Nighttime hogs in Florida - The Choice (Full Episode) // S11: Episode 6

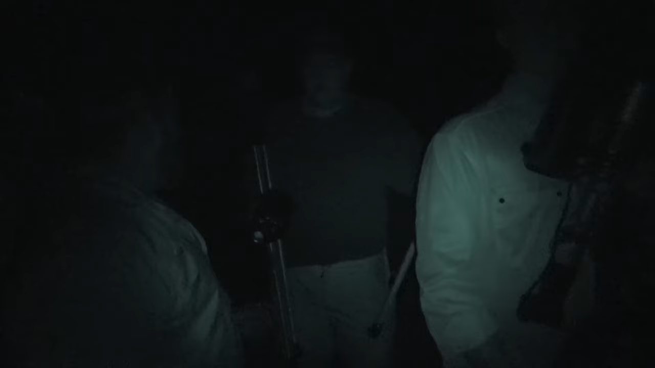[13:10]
Well, when you're using battery operated equipment, that's not what you want to hear.
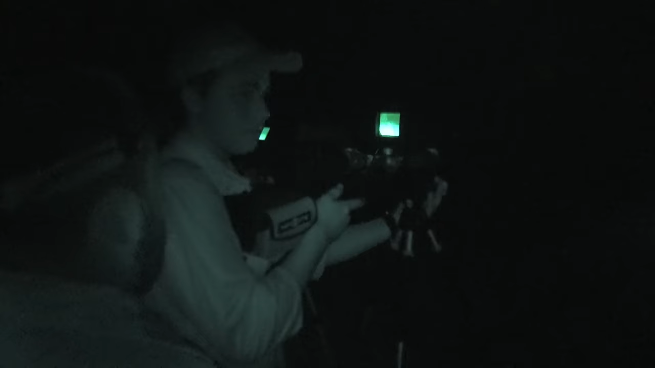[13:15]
With turkey hunting during the day and hog hunting at night, you're bound to forget something. And it looks like somebody forgot to charge the batteries.
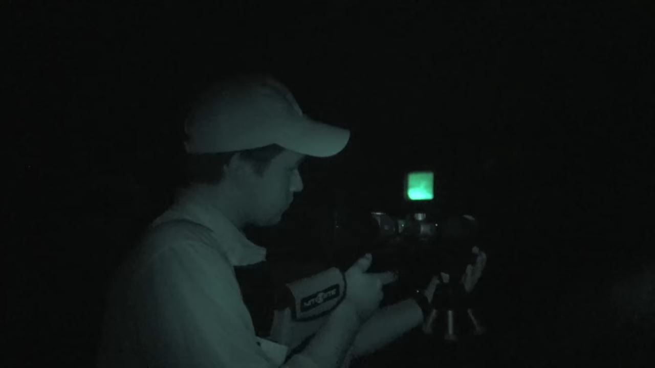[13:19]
They say time flies when you're having fun,
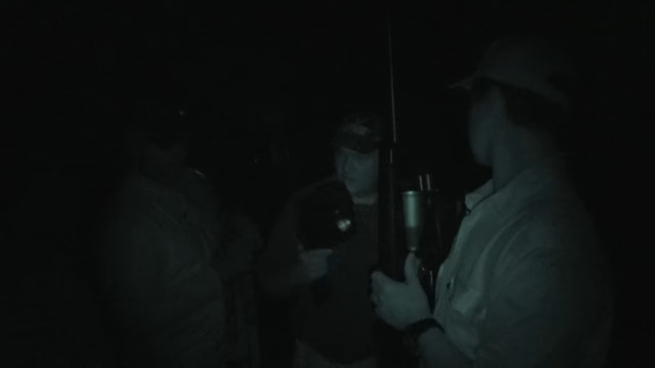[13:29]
They've got just a little power left, and are going to get as much out of this hunt as possible.
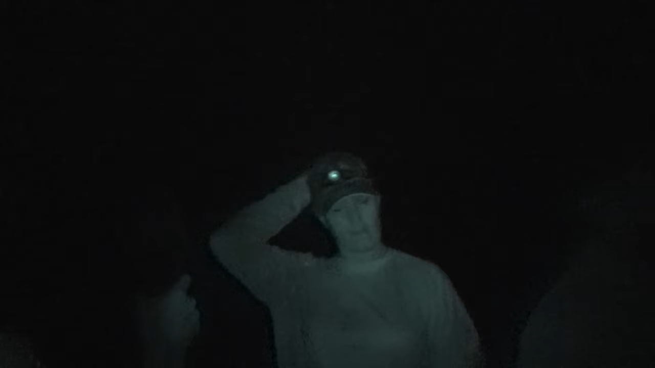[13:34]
All right, you ready? I got a spot right there. I got one, too.
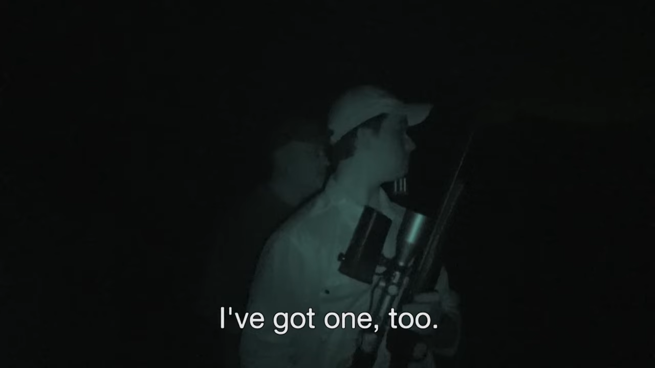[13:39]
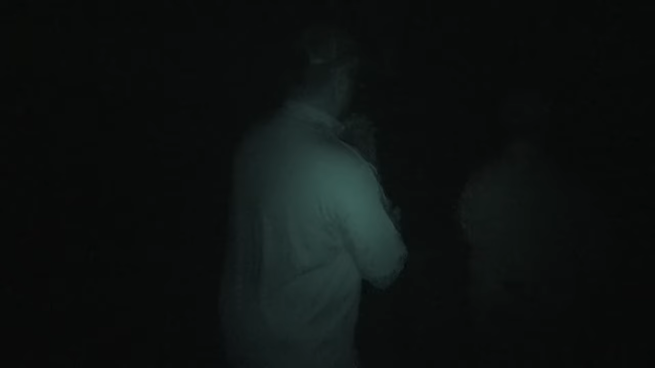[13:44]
There's two of them. There's two of them.
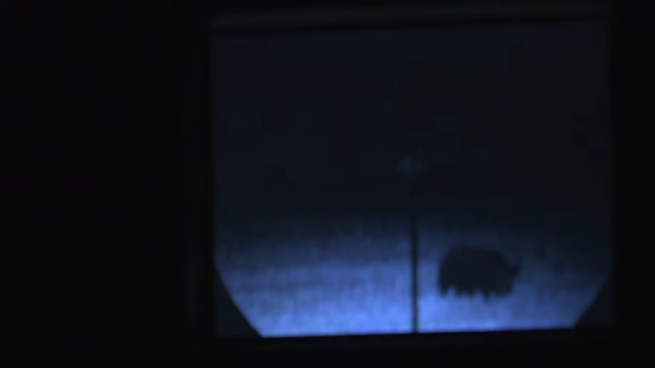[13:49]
Oh, wait, I'll make sure there's not another one. Right there's the big one. Wait, put it back on that one.
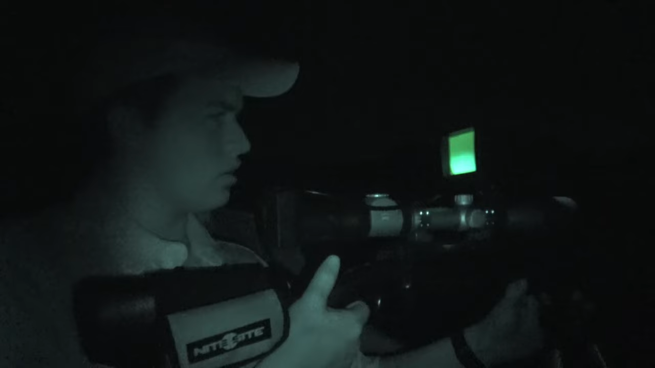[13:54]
Let me get it bigger. All right, where are you? Okay, it's not right there.
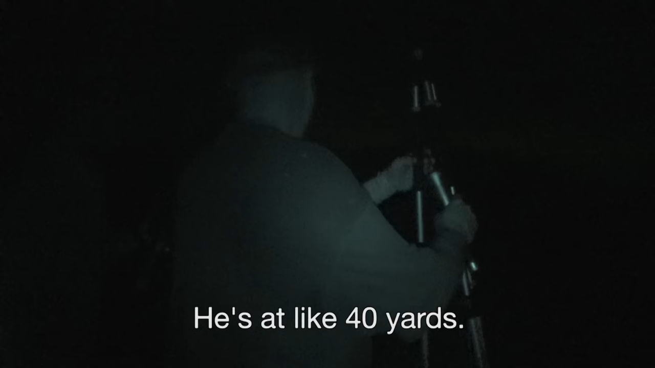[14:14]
40 yards. He's dead straight ahead. He's right there.
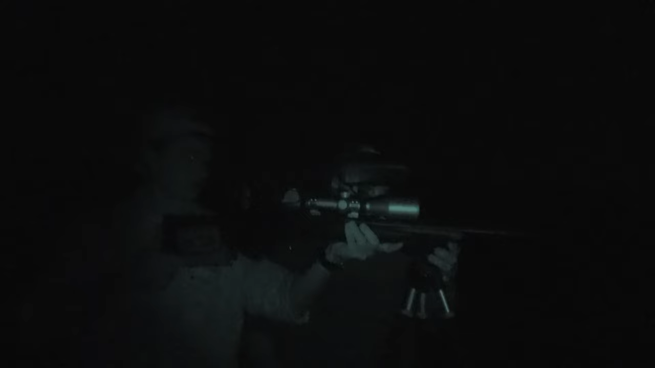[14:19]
When we go down to Florida and we hunt hogs with Hoppy, you know, and I mean, we spot and stalk them in the daytime.
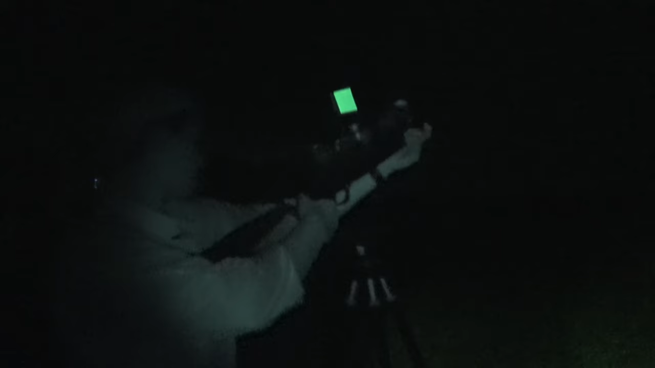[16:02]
Ratchet another one in it, went to the left. Man, look what a stud. What a hog, buddy.
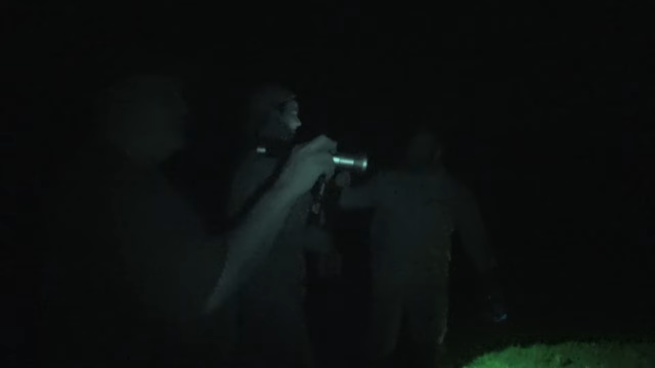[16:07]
See? Ha, nice, RJ.
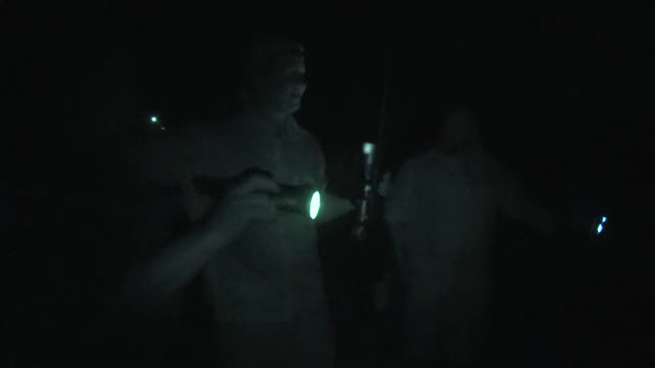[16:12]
Wow, you're a patient, bud. Man, what a whopper, too. Look at the size of that thing. Congratulations, buddy. Good shot.
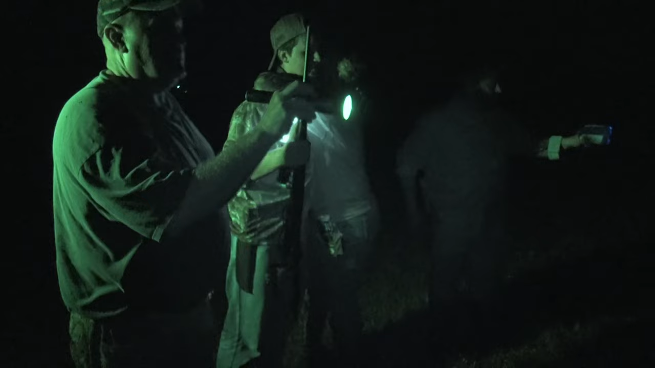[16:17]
Yeah, you. Oh, buddy. Was he that close to us? There was no clinching.